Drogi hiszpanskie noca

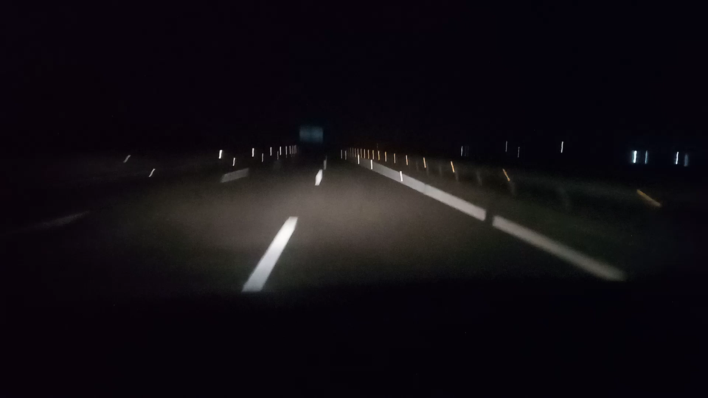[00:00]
Witam, jest środek nocy, 3.21, dzień roboczy. To tak tylko dla kierowców, którzy chcą tu przyjść na stałe, co ich czeka najprzyjemniejszego. Te puste drogi. Jak nas ktoś wyprzedza, to jest naprawdę wielkie święto. Jak my kogoś wyprzedzimy, to też wielkie święto. Dodam, że jesteśmy 10 kilometrów za Walencją,